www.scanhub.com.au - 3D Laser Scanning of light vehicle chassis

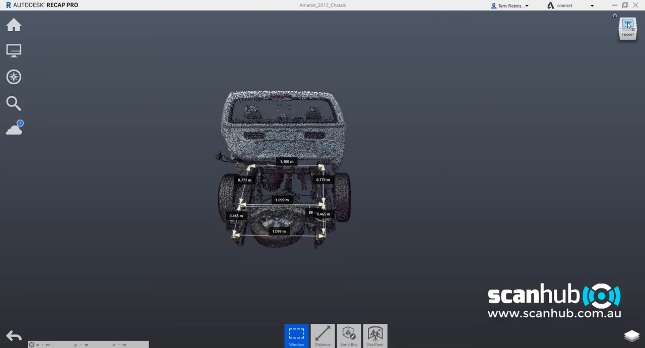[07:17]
giving me just the information I want to see.
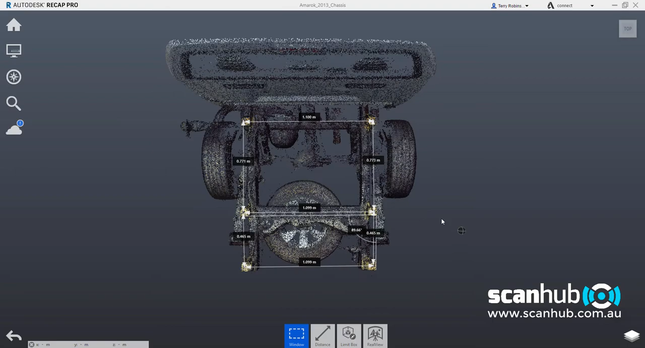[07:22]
Now, this information is now exportable into various CAD formats,
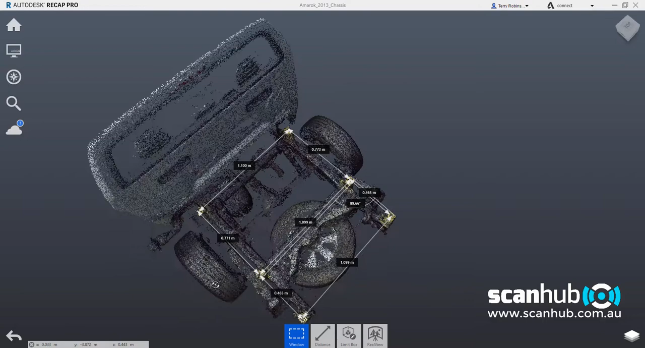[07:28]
formats that will go into a CAD. We can also create mesh files from this.